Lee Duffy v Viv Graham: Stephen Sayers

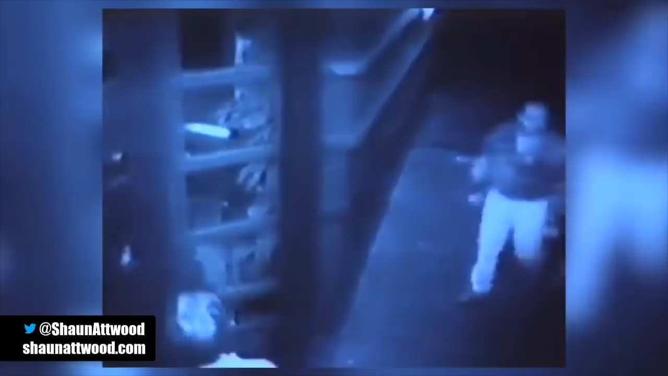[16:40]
measures This recording shows six men arriving at the club door It's
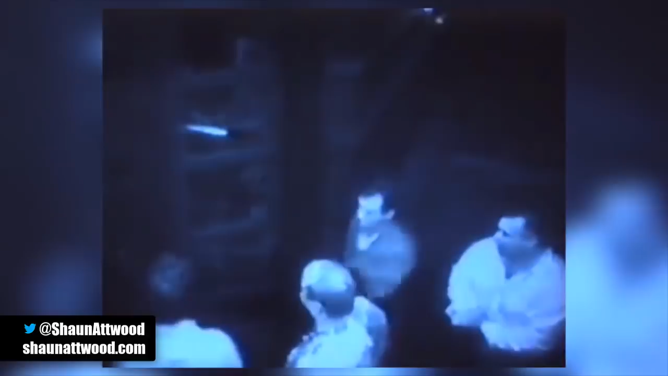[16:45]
the first time it's been seen on TV Viv Graham is last in, wearing a white shirt It's a quarter to two on the morning of Saturday, September the 30th
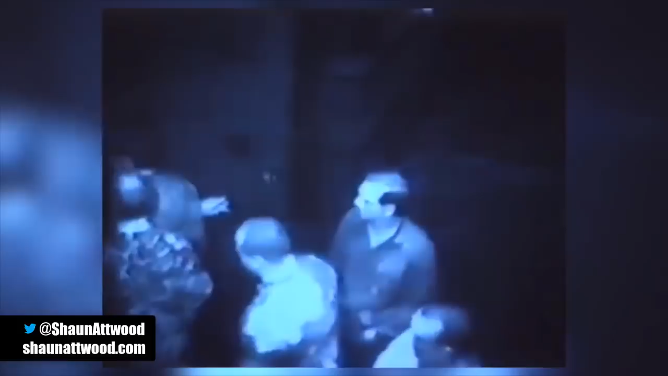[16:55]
The gang strides straight past the reception desk
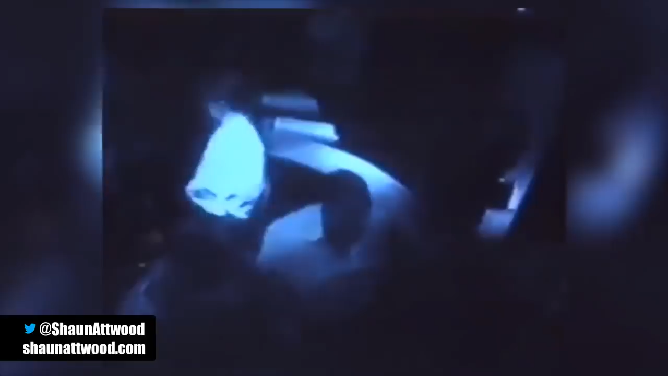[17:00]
Another camera shows the receptionist running upstairs to warn the manager The head doorman, 28-year-old Stuart Watson, weighing 17 stone, approaches reception hands in pocket Viv Graham attacks him, cheered on by his companions
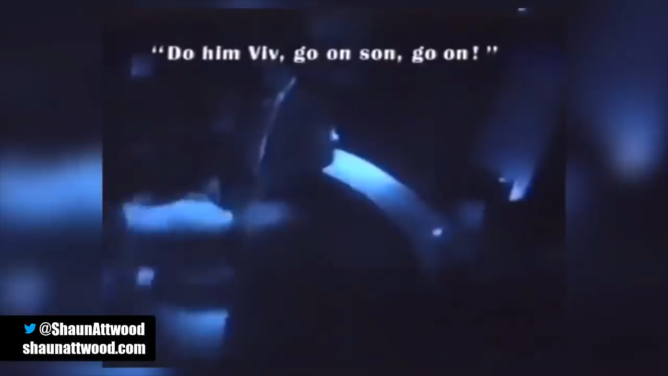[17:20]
One shouts orders to the receptionist
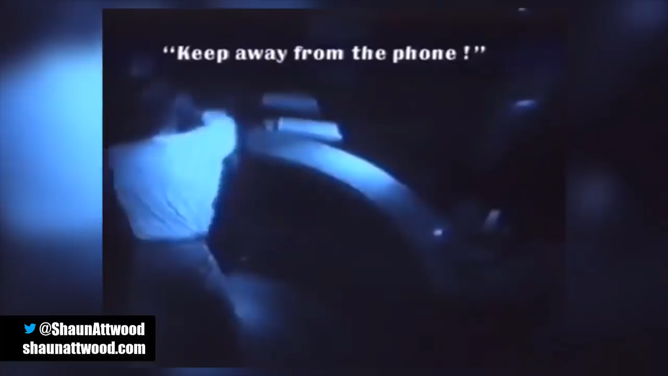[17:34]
Viv Graham now has a pressure point on Stuart Watson's neck, preventing him from defending himself As the beating goes on,